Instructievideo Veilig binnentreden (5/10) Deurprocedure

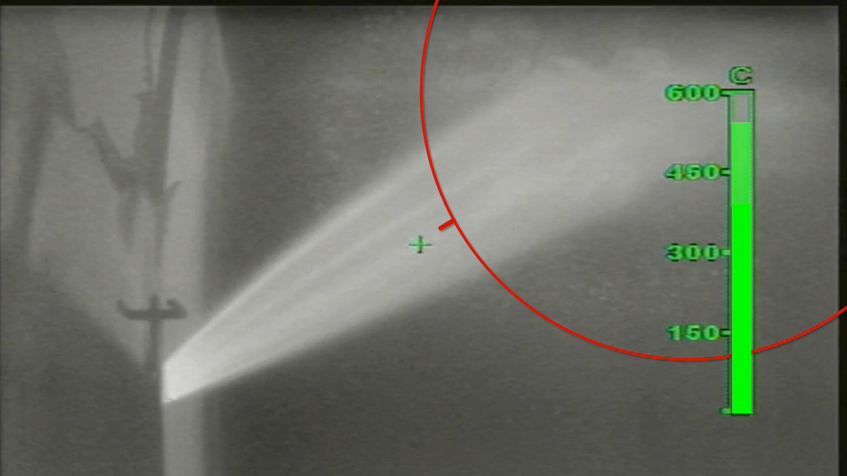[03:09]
Let hierbij op dat de waternevel niet het plafond of de wanden raakt.